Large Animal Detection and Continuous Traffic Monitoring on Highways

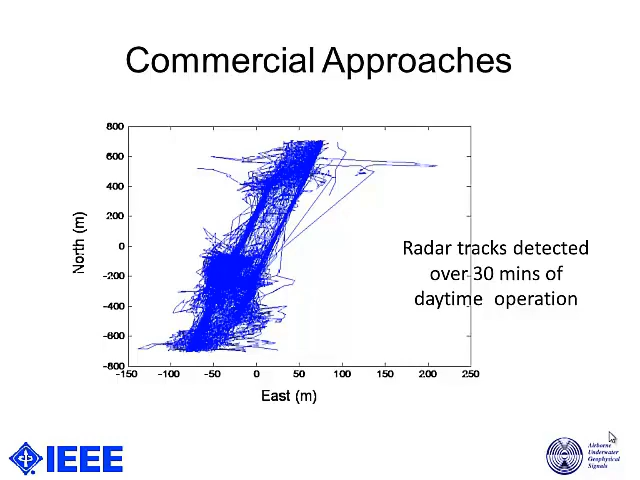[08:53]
Ideally, we would have seen cars along these two roads and maybe an animal or two around here. As you can see, there is a lot of pulse detection and pulse tracks generated here. Moving on. So, here, in fact, we are comparing filtered tracks from what we saw on the previous slide.